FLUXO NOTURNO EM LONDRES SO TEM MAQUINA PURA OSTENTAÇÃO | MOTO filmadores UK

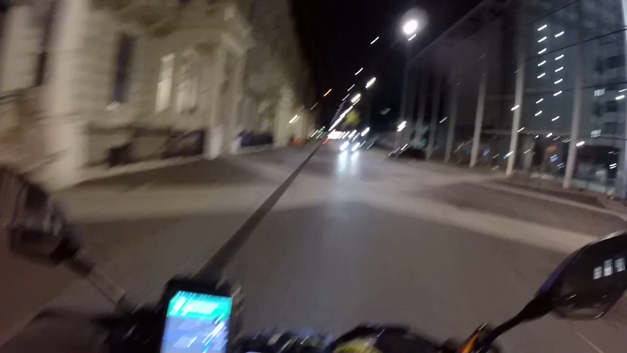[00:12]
Beleza, moto filmadores, o CAC direto de Londres, Inglaterra. É isso aí, continuando o domingão aí.
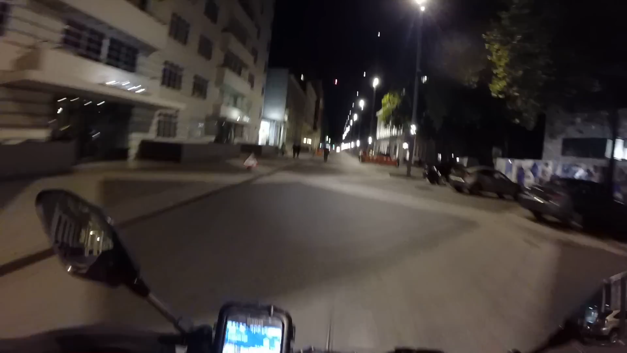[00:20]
Agora são 9 horas da noite. Vim fazer uma entrega aqui em South Kensington. É, isso aí. Pô, correria hoje, galera. Parei um minuto.
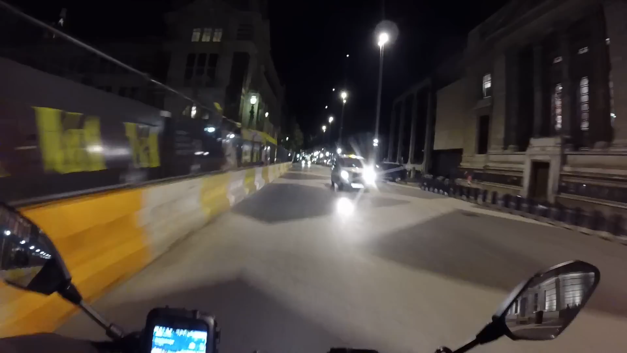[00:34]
Comi hoje correndo, comprei umas coisinhas no mercado, tá? Umas frutas e tal. Comi correndo. Domingão corrido.
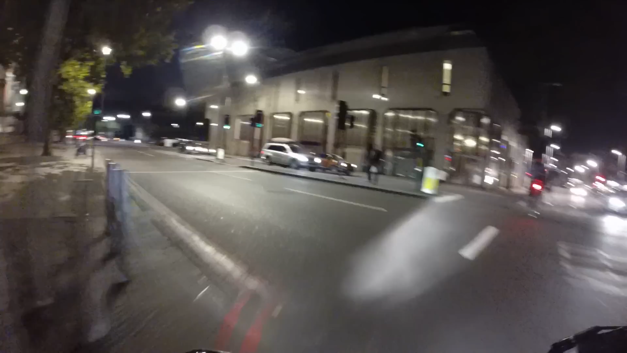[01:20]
Vamos ver o que nós encontra aí. Se não encontrar, fica sendo mais um videozinho noturno. De cretina, é nóis.
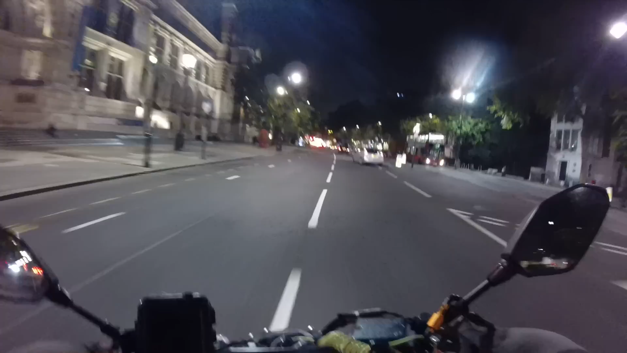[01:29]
Tinha ligado o GPS ali na hora que eu saí da entrega, porque ali pra dentro ali parece um labirinto. Não tava conseguindo me achar, entendeu? Mas na hora que eu cheguei ali na Exhibition Road ali, eu já me achei, daí agora que eu já conheço. Então não precisamos de GPS. Mercedão aí, ó. Mercedão Blue Tech, é isso aí.
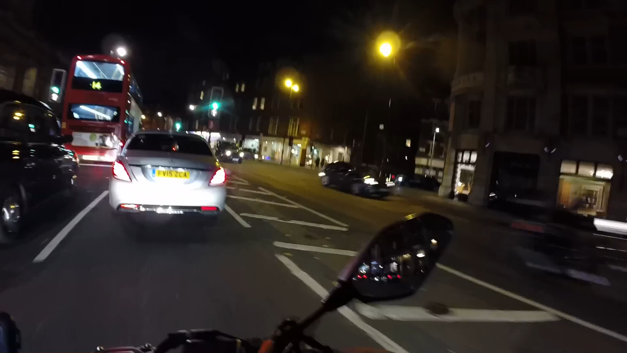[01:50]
Só o wood. Nossa, Lamborghini ali, mano. Pai, já começa já a aparecer já, entendeu? Então agora eu volto aí pra mostrar ela. Aqui, galera, ó, só os árabes, vai vendo.
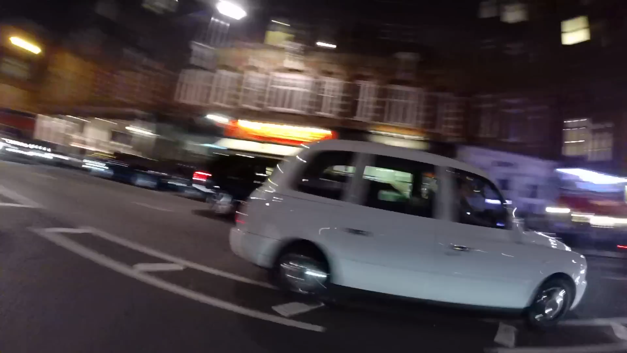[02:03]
Ó, agora nós volta aqui. Vamos ali ver se nós, nessa rua que eu... Olha lá. Nossa. Só máquina, galera. Só máquina, tô falando pra vocês, né? Vamos ali na rua que eu falei. Se não tiver nada lá, nós volta aqui.
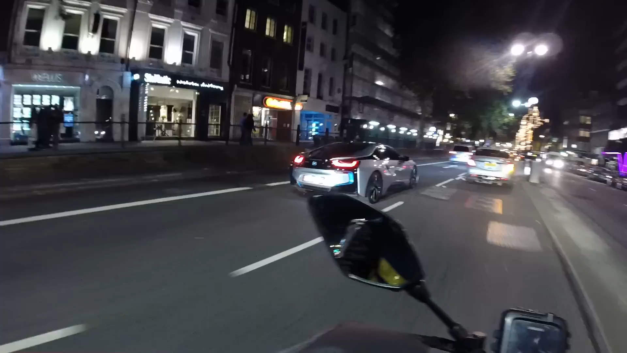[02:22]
Porque ali, olha aí esse carro dos árabes aí. Isso é uma BMW i8. Esses árabes ostentam demais, doido. Isso é louco. Aqui, galera, essa é a rua. Chama Beauchamp Place.
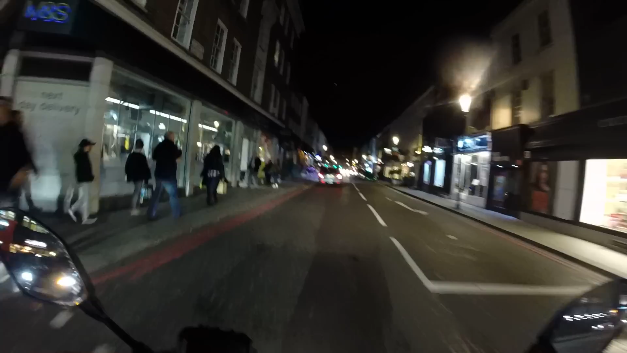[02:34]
Tá vendo aqui, ó? Pera aí, deixa eu parar aqui pro lado aqui. Vocês não vão conseguir ver ali, não.
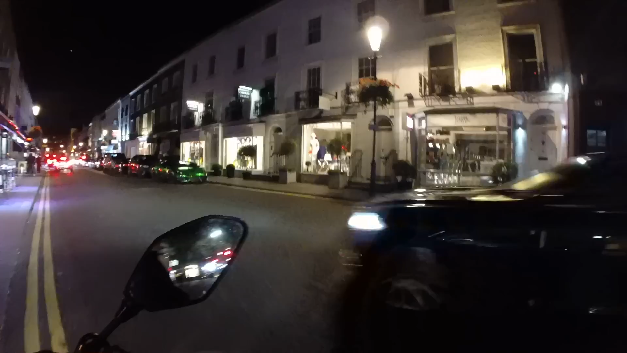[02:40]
Não sei. Tá vendo aqui os bares que os árabes... Deixa eu dar uma disfarçada aqui. Isso aqui é os bares que os árabes gostam de encontrar, entendeu? Aí, olha a Lamborghini. Verde cromada. Vixe Maria. E aqui tá um cheiro daquele cigarrinho que os árabes gostam de fumar, entendeu? É chincha, né, que eles falam? Nossa. Vamos ali na frente e vamos voltar aqui.
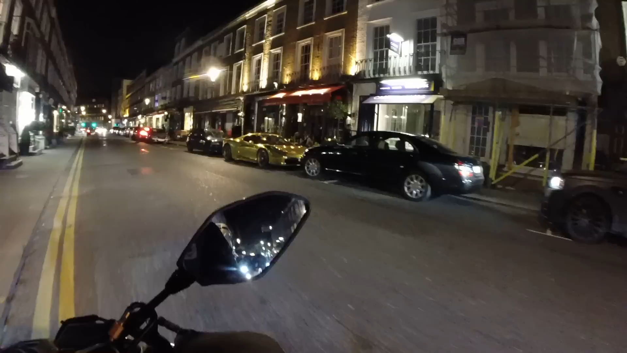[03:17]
Quanto tempo que eu não vejo essa Ferrari, hein, mano? A Ferrari Gold Chrome. Ela é cromada em gold, velho.
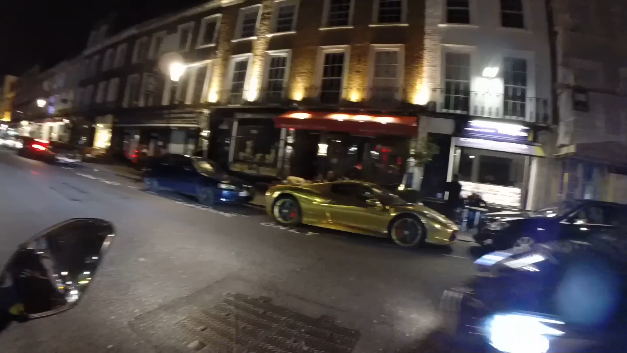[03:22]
Bonita, hein? Nossa. Eu já fiz um vídeo com ela já, assim que ela apareceu na cidade.
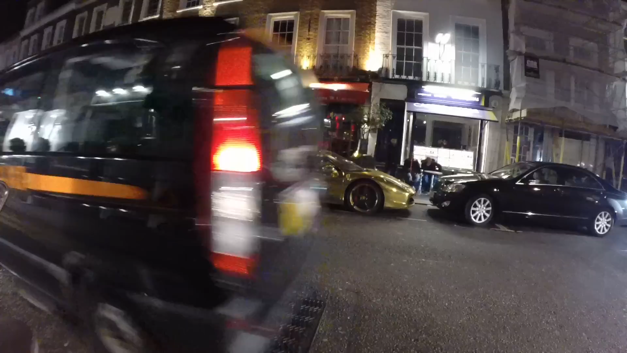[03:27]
Bonita pra caralho, velho. Tá aí, ó, estacionadinha.
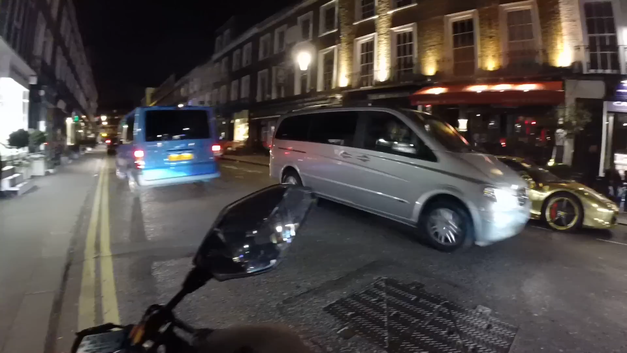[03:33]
O dono dela deve tá aí de boa, tomando um café. Ostentando, né? Top demais. Aí os árabes desfilando com as Mercedes aí, ó.
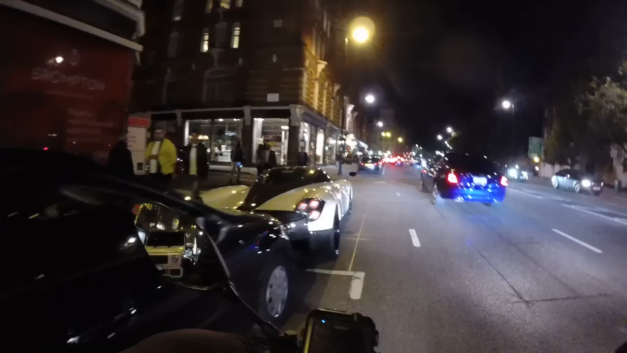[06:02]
Putz, Maria. Olha o Rayara aqui, ó. É
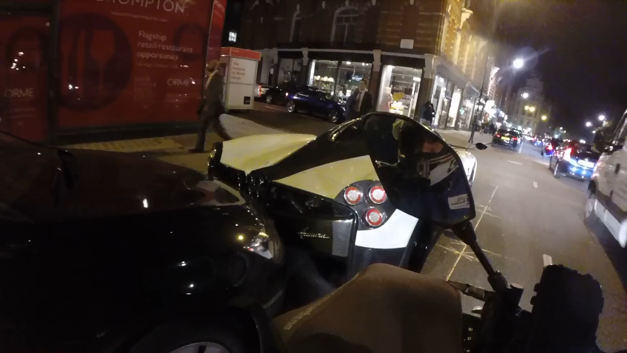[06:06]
Ruaira. É Ruaira. O Matheus já me falou desse carro aí, meu cunhado. Olha lá.
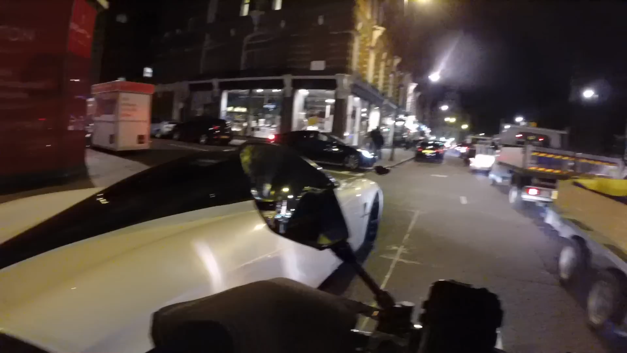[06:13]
Vixe, estacionado aqui, galera, ó. Na rua, com quem não quer nada.
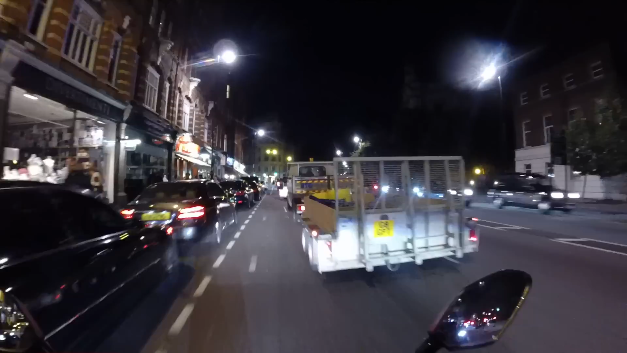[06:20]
Vixe, Maria, um Ruaira estacionado aqui do nada, assim, mano. Ó, Mercedes, Maserati, BMW. É isso aí, galera. Dá um like aí, curte, compartilha.
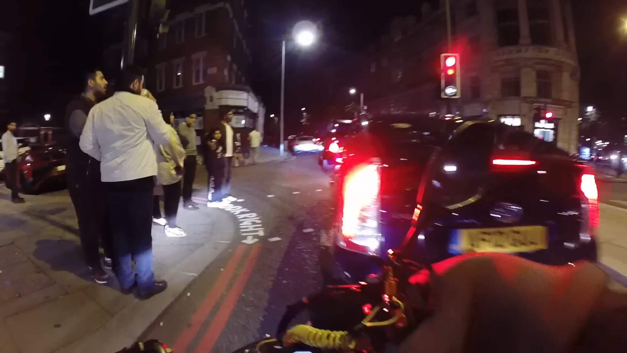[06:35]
Vamos ver se nós achamos mais alguma coisa. Olha essa Lamborghini vermelha aí.